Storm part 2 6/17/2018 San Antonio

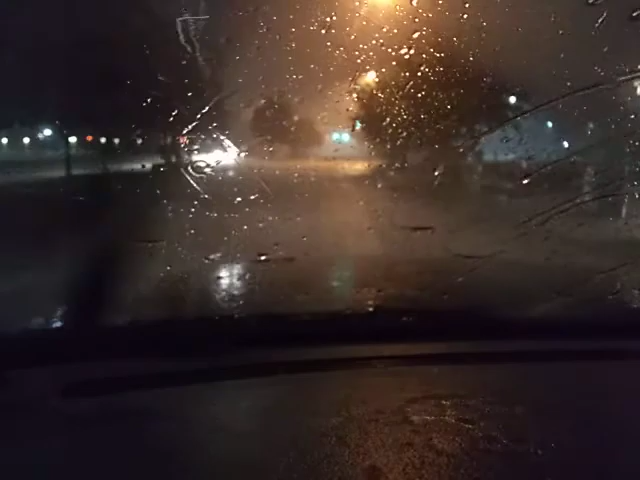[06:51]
Cars left out here. Okay, the wind's going faster than me, and I'm going 20.
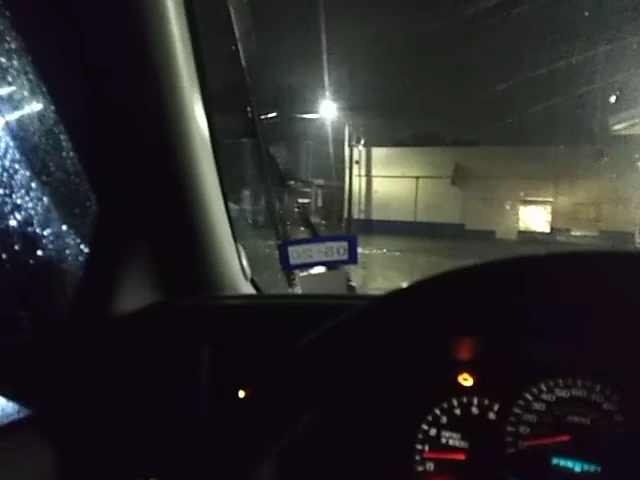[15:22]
Oh, that lightning was too close.